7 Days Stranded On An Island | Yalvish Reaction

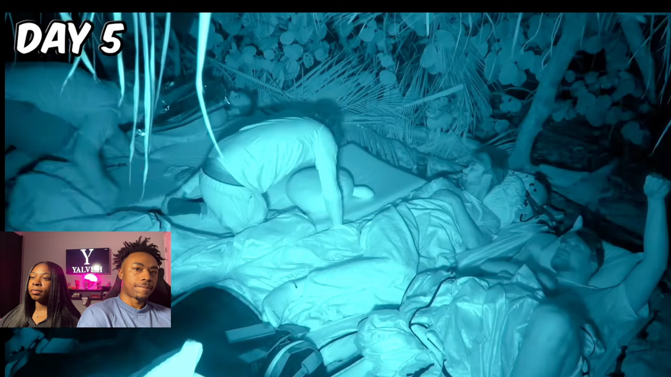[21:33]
You feel that? Guys, bad news. There's a ton of water on the top of our shelter. I just don't know if that's going to be safe for us to be under it.